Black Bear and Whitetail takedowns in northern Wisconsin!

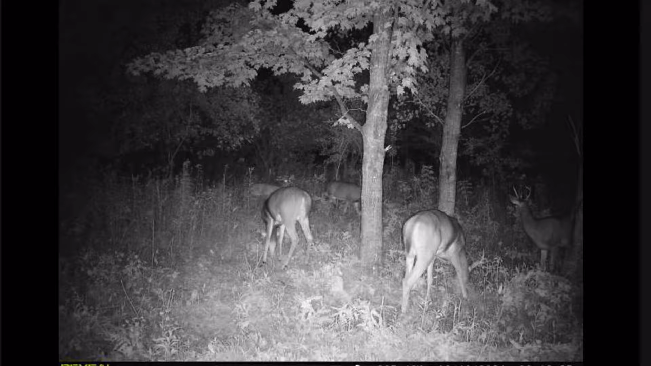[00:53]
nice ones that i would take with my bow there's been tons of does in there and action action all night long so this is just building up for a great hunt tomorrow so we'll see what happens